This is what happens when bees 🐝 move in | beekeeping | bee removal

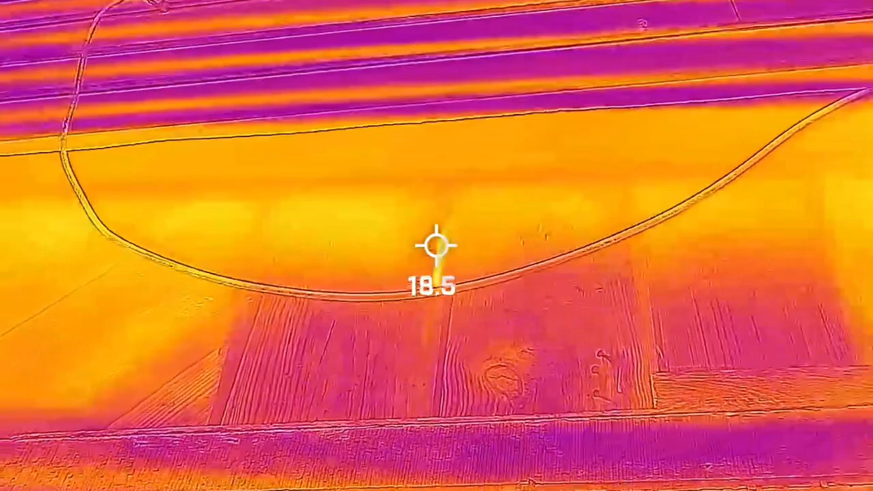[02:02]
so we can see the heat signal from the bees but this is a two by so it's hard to get it through it but it's definitely cooler below it and hot up there you can see the crack
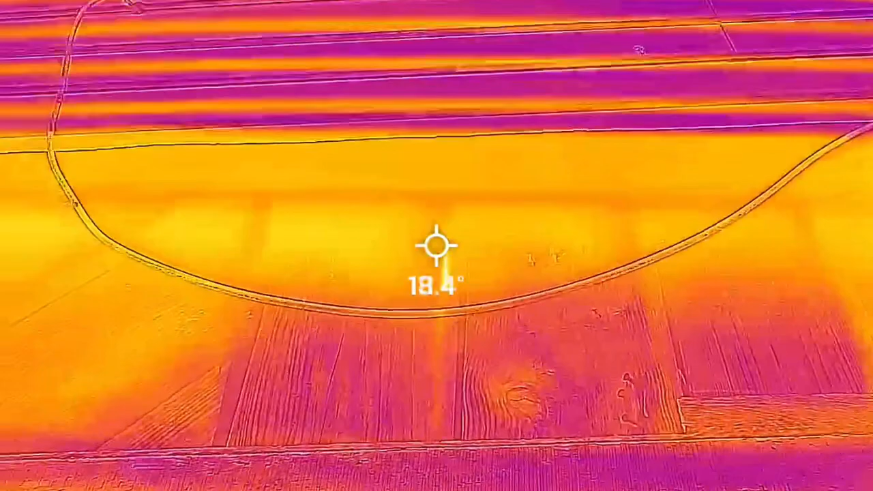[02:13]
the heat they're creating between that crack so we're just hoping that they're there
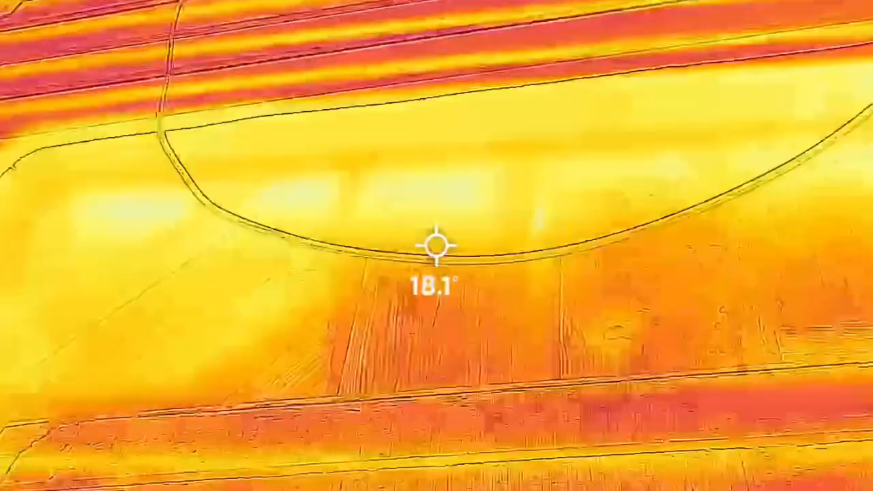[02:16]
they're not all the way over there
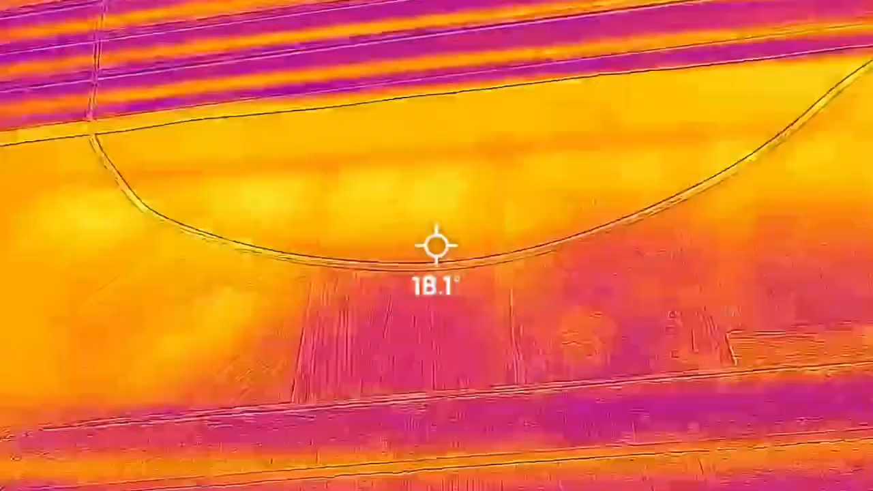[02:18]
because we got a lot of heat the lungs runs along the flashing but we see that the movement of the bees so
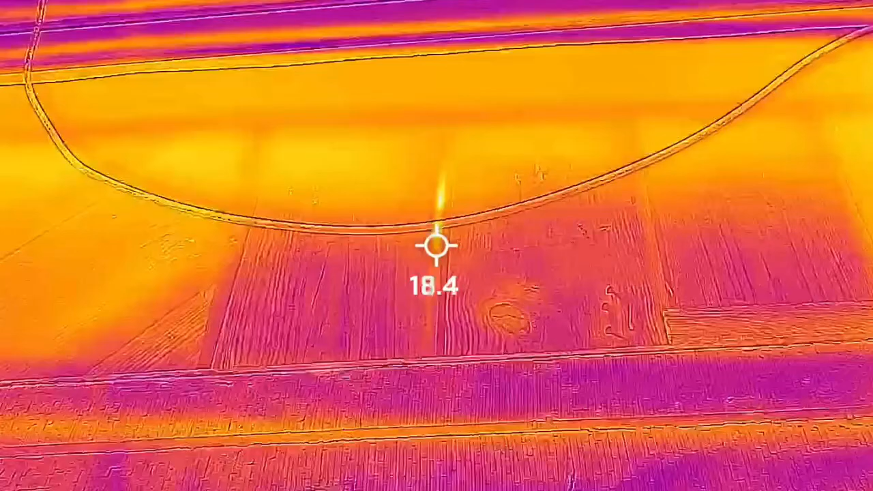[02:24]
we're going to take a look and we get inside and see where we're at okay so we've removed these two pieces of wood here uh they weren't as thick as i thought which is good but the hive is actually up inside a little cavity